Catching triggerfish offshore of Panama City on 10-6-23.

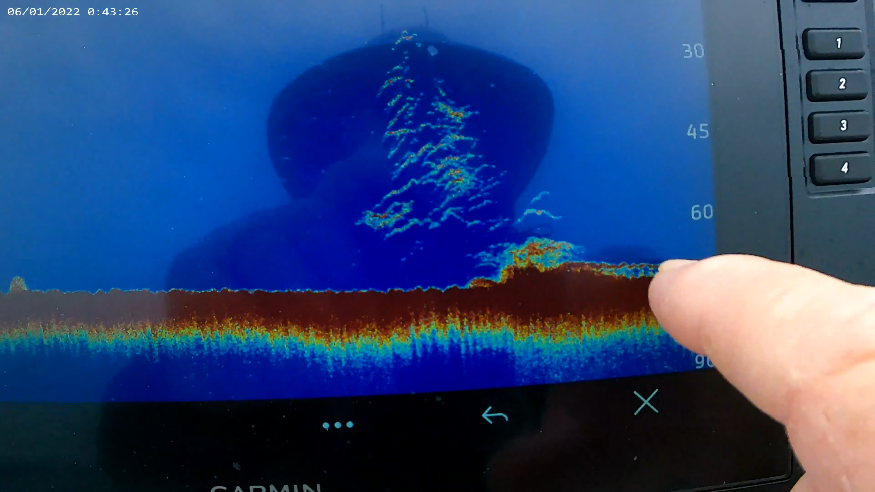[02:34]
There's fish and bait down there on the bottom. We're in 72 feet of water, 71 and a half.